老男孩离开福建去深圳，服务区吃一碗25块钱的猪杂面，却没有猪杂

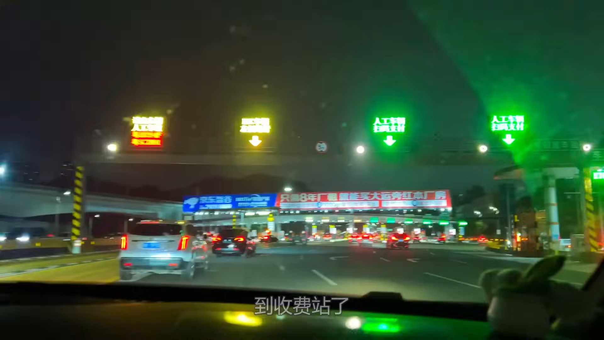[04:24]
到收费站了这是啥收费站什么龙啊布龙看到了布龙收费站特别广告后面的光线太强看不见了前面是两楼大楼好漂亮